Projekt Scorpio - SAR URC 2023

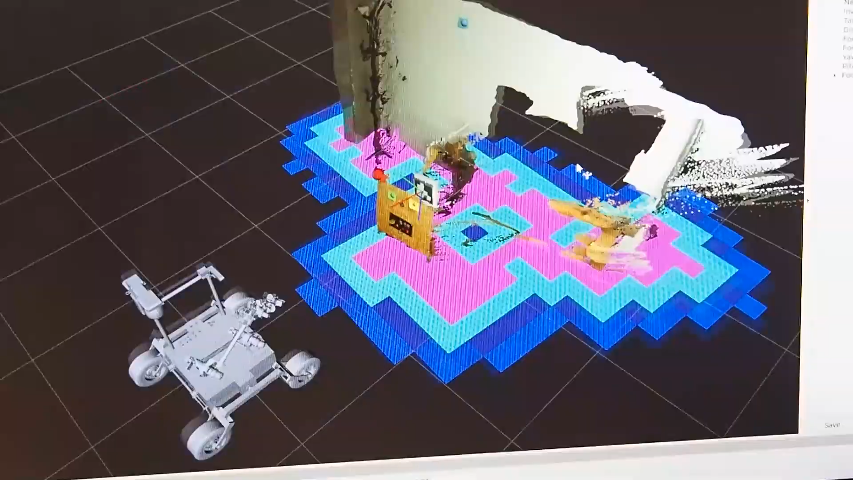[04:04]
leading us safely towards the goal point.
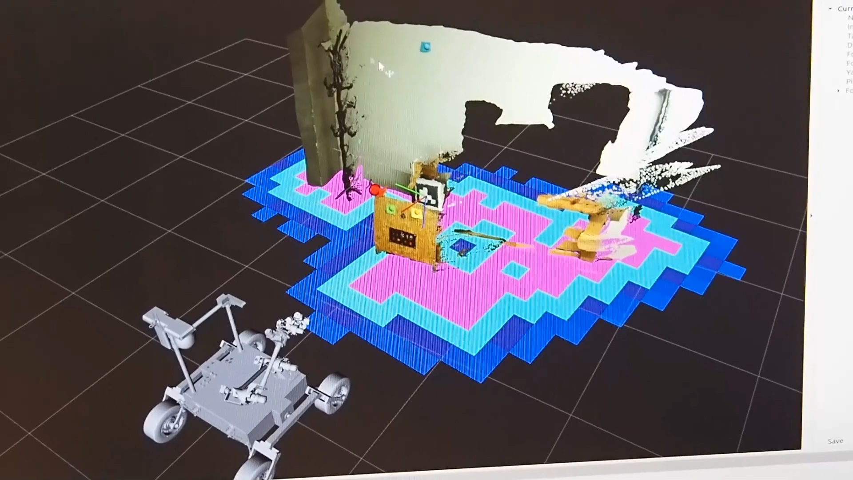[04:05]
AR tags can also be detected and their coordinates can be put on a map.
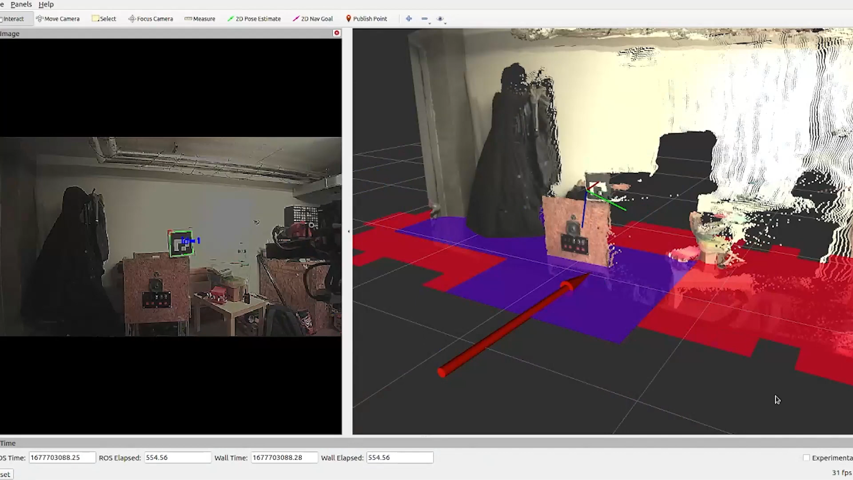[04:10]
We can navigate to any of the detected AR tags.
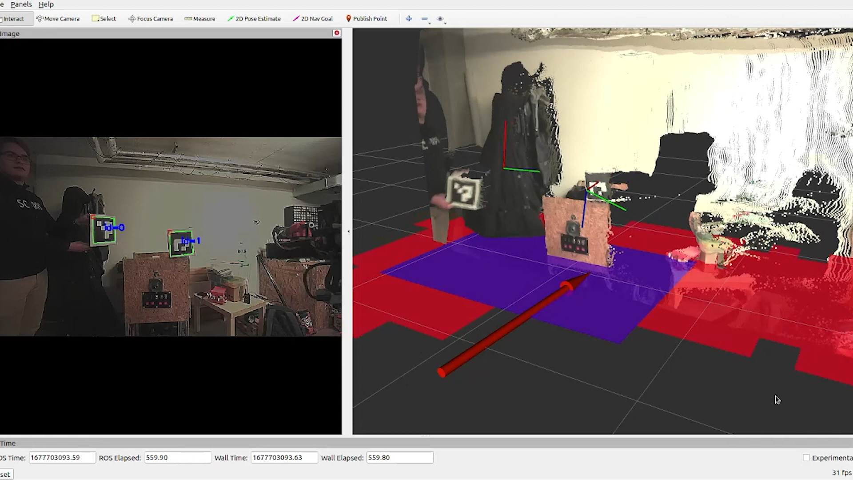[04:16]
To complete the science task, we've designed a module that will be mounted in the front mast of the Scorpio rover.